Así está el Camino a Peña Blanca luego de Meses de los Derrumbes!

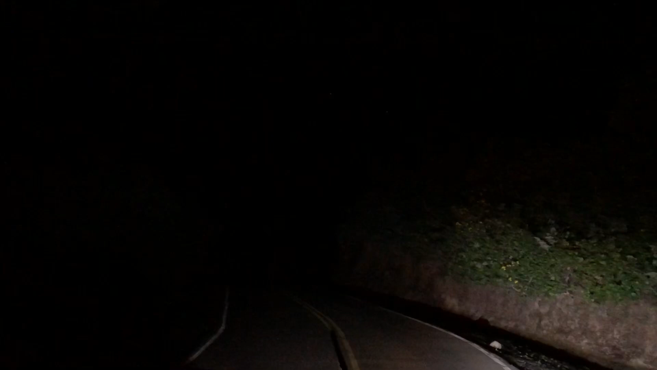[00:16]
Vamos pasando por acá, por Tumba Peña Blanca. Salvajidad. A esta hora son las 2 de la mañana. ¿Qué acaba de pasar?